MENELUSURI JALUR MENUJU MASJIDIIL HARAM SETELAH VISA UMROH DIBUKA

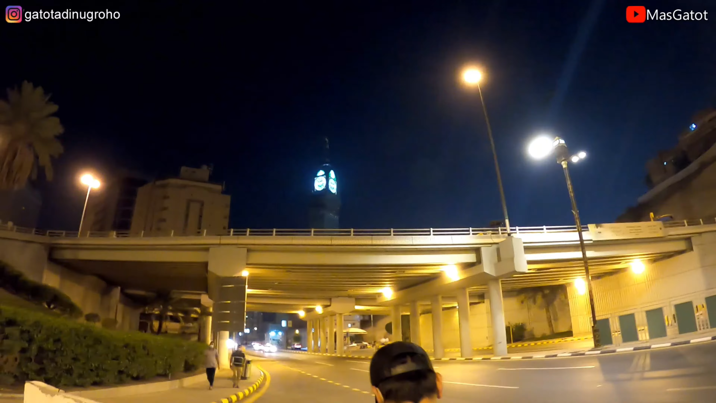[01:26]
Wah ini mas Gatot Masya Allah warahmatullahi wabarakatuh Ini jalur yang menuju ke Masjidil Haram ya Mas ya Oh Mekah Al-Mekah